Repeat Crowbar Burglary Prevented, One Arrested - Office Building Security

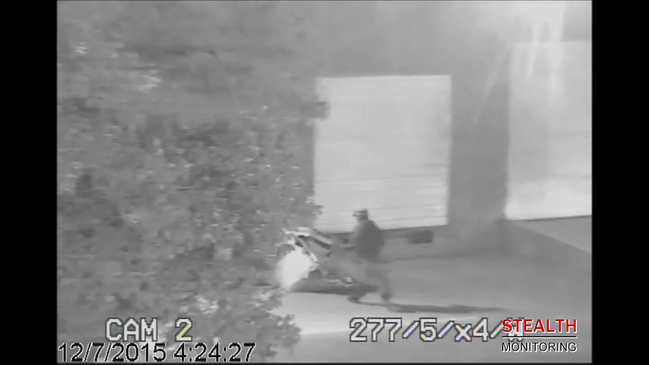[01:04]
The van driver and passenger leave the vehicle and return to the rear of the building. The men start to run directly toward a waiting police car. The suspects split up and race away. Due to stealth's recognition of the van and call, the local police were dispatched early enough to prevent any theft and office damage,
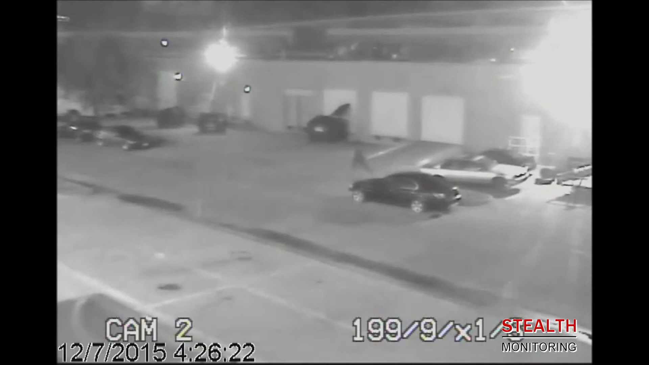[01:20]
and while the would-be burglars are still on the property. One of the fleeing suspects is arrested.
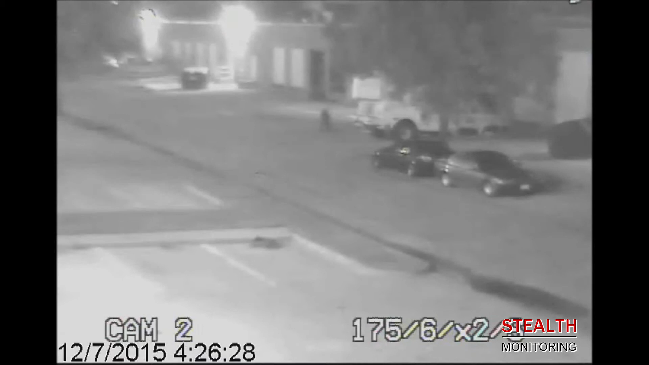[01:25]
A tow truck removes the suspect's white van. Stealth monitoring has been helping clients deter theft, save guard expenses, and reduce property damage since 2006. We can see, evaluate, and report crime often before or as it happens.